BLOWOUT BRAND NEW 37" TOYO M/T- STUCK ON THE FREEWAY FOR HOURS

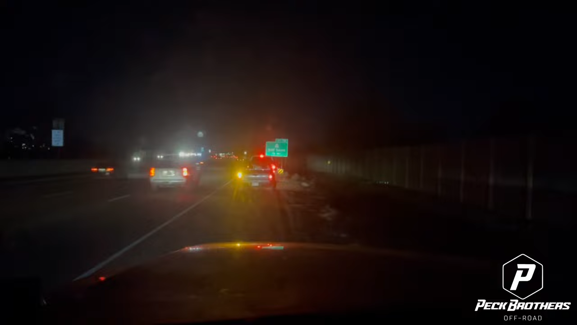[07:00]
I don't know what that's about. Who is that? Hey, get out of the way, dude. I need help. There he is.